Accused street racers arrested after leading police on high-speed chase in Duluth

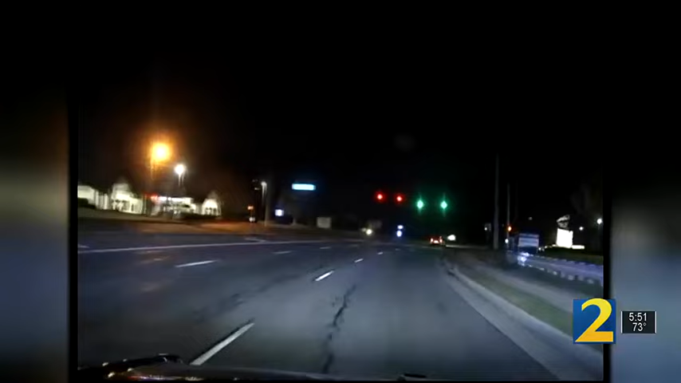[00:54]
Duluth police say speeds top more than 90 miles per hour the department continues to crack down on street racing and speeding within city limits. The officer kept this distance and then eventually called the chase off as the driver sped down Pleasant Hill Road Saturday night. The driver thought he got away but within minutes another officer spotted the white Nissan parked at Walmart.